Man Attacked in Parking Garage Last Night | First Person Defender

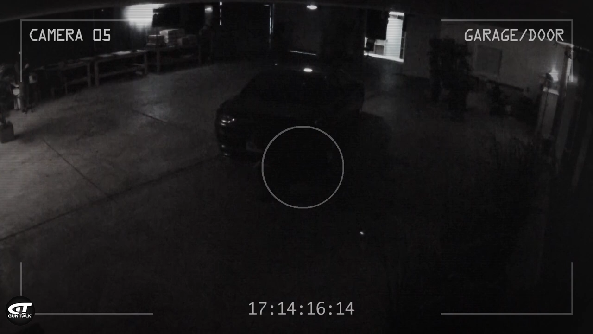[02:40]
Hank heads home for the evening. What happens when he's approached by multiple unknowns?
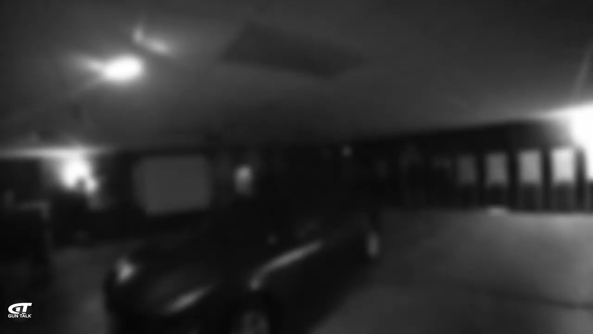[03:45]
First thing I saw was someone coming from behind the vehicle challenging
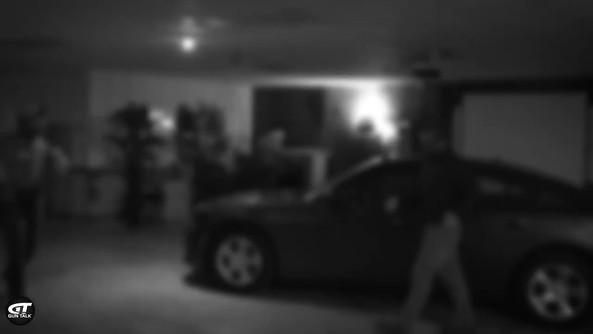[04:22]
First bad guy, he had a cell phone in his hand. No gun, no knife.
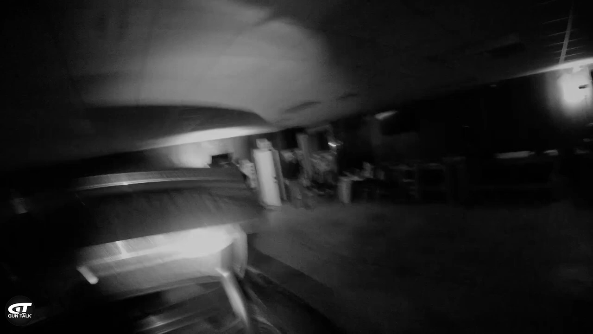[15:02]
As I was opening the trunk to throw my bag in, a threat, a potential threat, started coming from my right side.
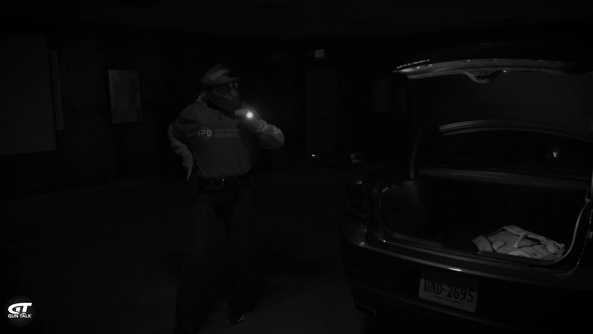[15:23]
I started to move laterally to get cover between him and me.
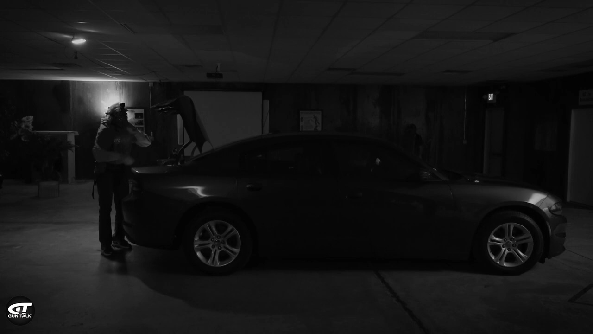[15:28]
And scanning the area,
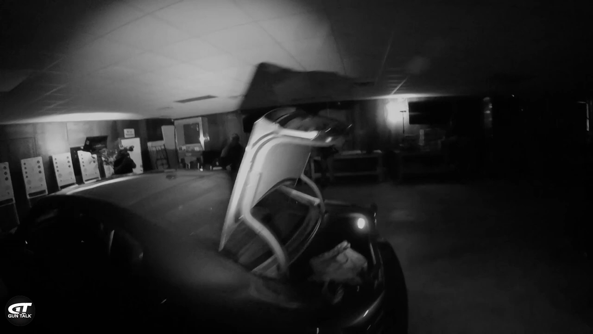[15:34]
saw the threat off to the right with gun in hand. Okay, you saw the gun. Saw the gun. What did he say? Give me your wallet.
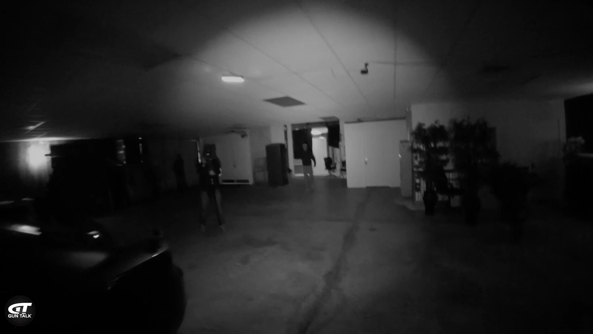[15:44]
And when the gun was pointed at me, I engaged the threat. So you held onto the light and you shot one hand, is that right? Correct. Again. Were you shot? Yes. Where'd you get hit? Ring finger, right hand. Right in the hand.
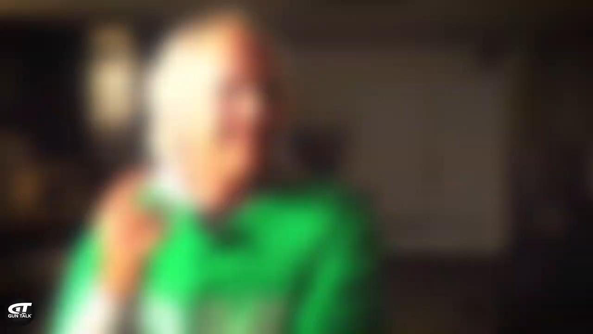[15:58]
You did hit the bad guy one time.
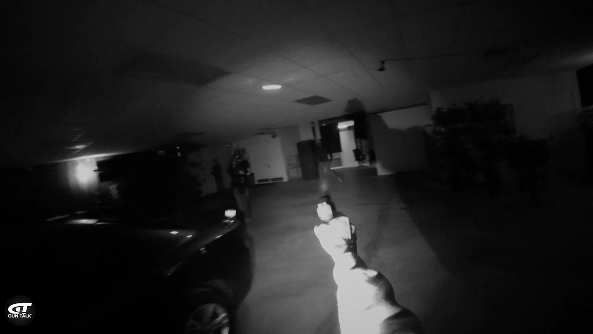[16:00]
You ran dry and you hit him one time. So that means there were a lot of misses.